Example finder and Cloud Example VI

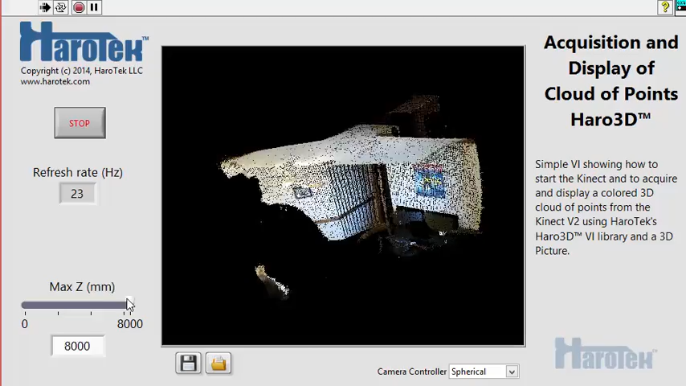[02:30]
The Hiro 3D Library also provides tools to save and read back 3D data in five formats that are compatible with third-party applications. This example VI has two buttons. One to save the cloud data and another one to read them back. I am lifting my hand and then click to save the data.
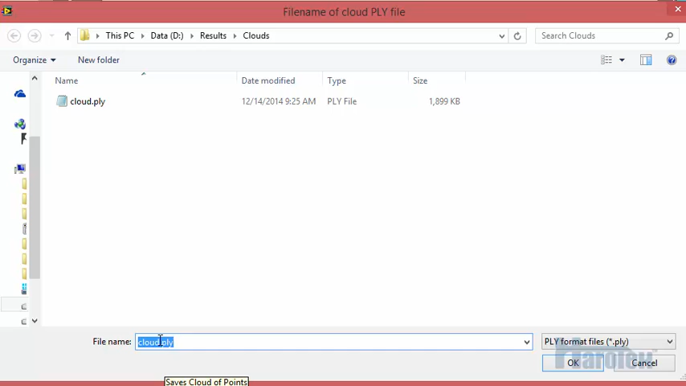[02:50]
Let's change the default name to Cloud2. The chosen file format is Ply Binary. Ply is a 3D file format from Stanford University. Other file formats are also available.
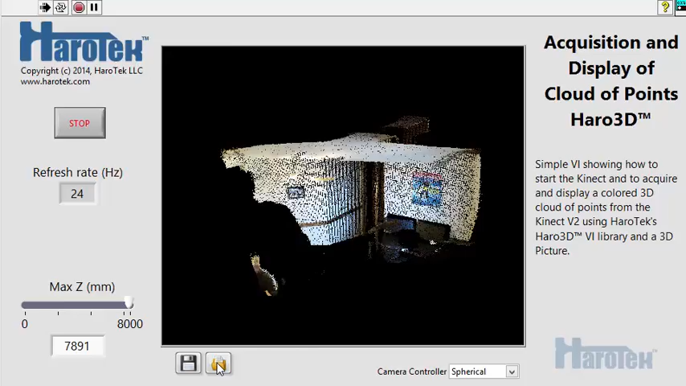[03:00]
I am reopening the data. Cloud2 file.
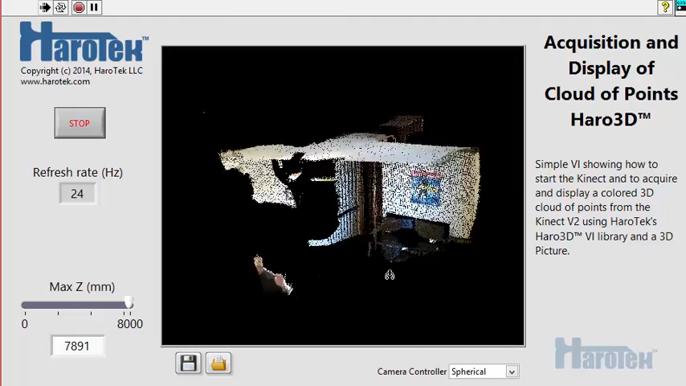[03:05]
The data is loaded back, as we can see by my hand that is up now.
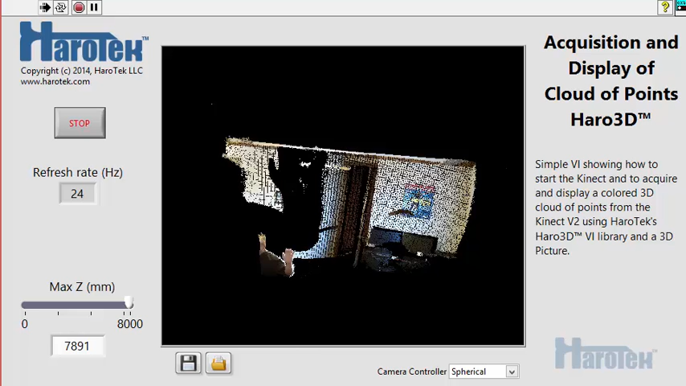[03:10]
The acquisition is stopped after loading a file. I am now switching to another application, MeshLab. I am using MeshLab here to load the cloud data I just saved.
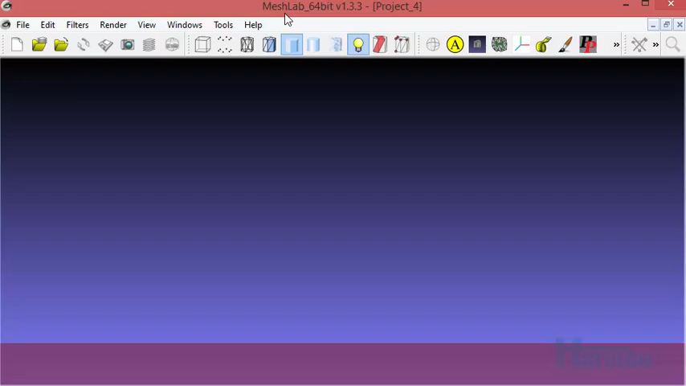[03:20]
I click on the Import Mesh button. I select Cloud2 and I open it.
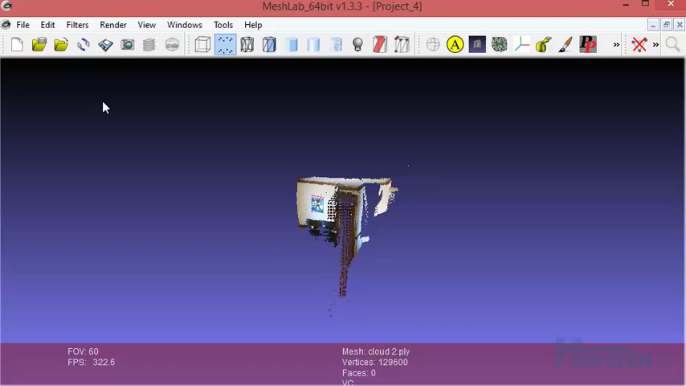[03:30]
The cloud data is now loaded into MeshLab.
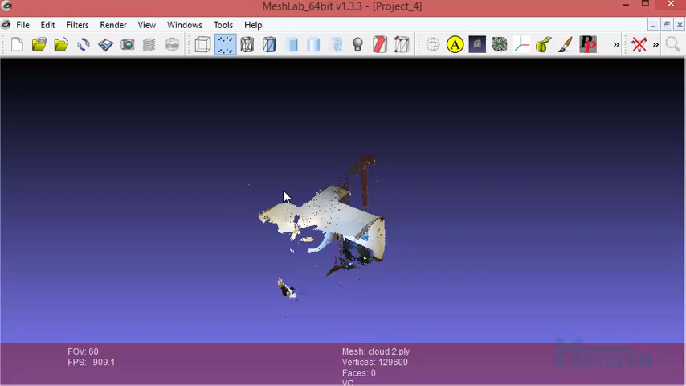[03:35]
MeshLab can be used to display, analyze and process 3D data that were acquired with the Kinect.